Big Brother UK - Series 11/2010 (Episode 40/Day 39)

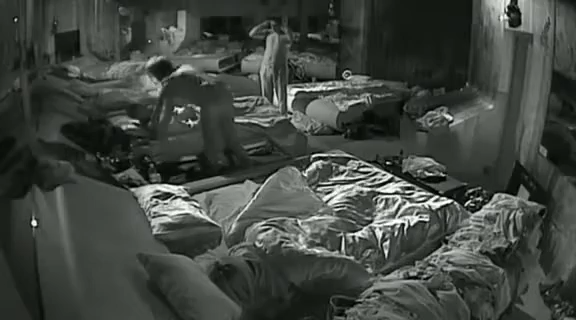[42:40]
Okay, yeah. Sleep well. Good night, Keely. Everything's beautiful. In its own way. Put my heart just renewed itself and kind of the words there. Night, Rachel. Did a scientific night. Experiment on the bye, baby. Bed. Sleep well. Yes. Feels changed in his bed.
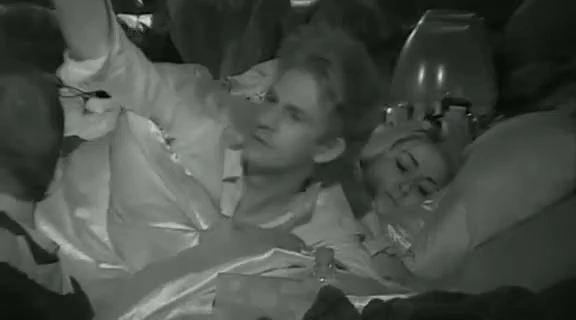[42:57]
Sweetheart, hug. Yeah? Oh, I can just see your arm.